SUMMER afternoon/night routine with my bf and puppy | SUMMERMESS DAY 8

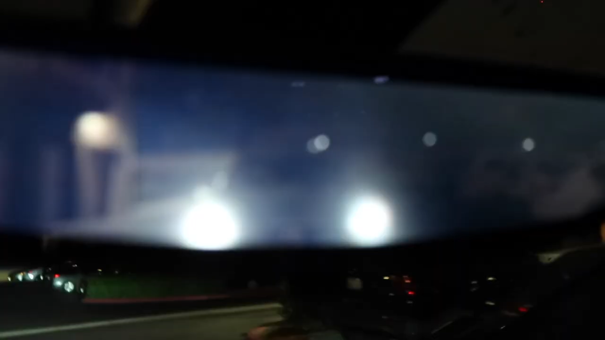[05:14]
so on the mirror you can kind of see jake following me okay right here so